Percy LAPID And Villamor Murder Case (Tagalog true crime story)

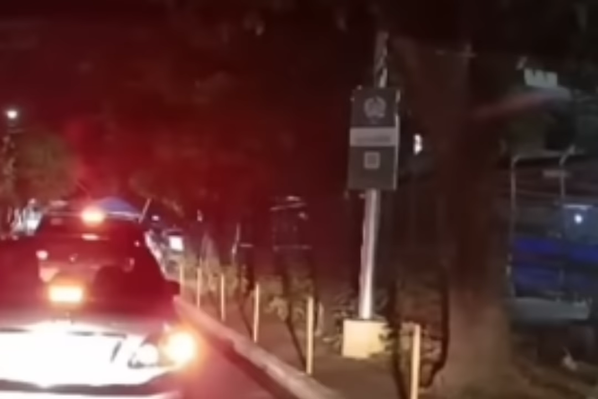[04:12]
ay bahagya siyang huminto dahil sa namumuong traffic sa labas ng subdivision gate malapit sa area street sa barangay Talon 2, Sanhin ang ginagawang inspeksyon sa mga stickers ng sasakyan na required para makapasok sa loob ng subdivision.